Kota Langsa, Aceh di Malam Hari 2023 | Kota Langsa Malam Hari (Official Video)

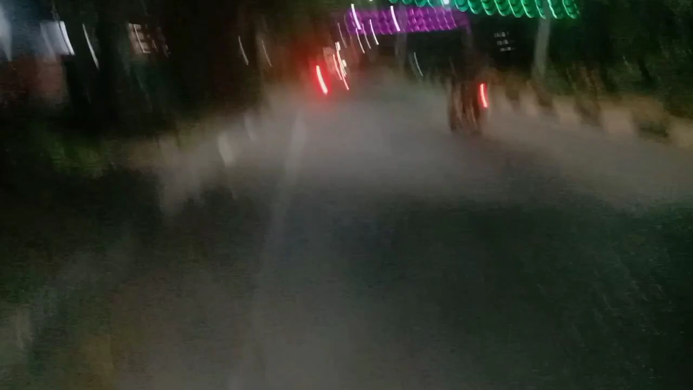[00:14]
Oke, assalamualaikum warahmatullahi wabarakatuh. Kembali lagi di YouTube channel Irfan Aceh. Di video kita kali ini, sekarang kita sudah berada di Kota Langsa Aceh.
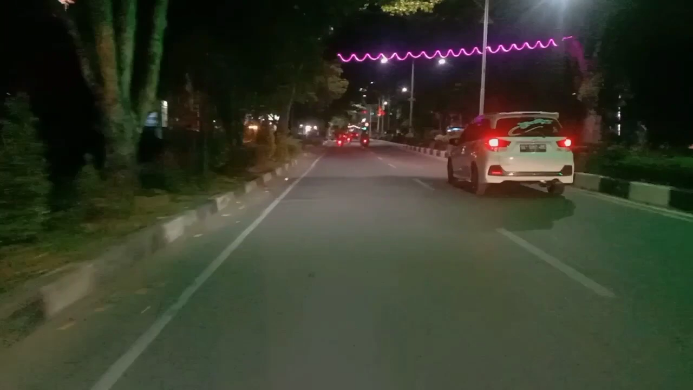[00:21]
Ini masih suasana malam yang berada di Kota Langsa Aceh. Kita akan melintasi suasana malam yang berada di Kota Langsa. Ada di Jalan Ahmad Yani. Kita suasananya. Simak terus videonya sampai selesai ya. Terima kasih. Selamat menyaksikan.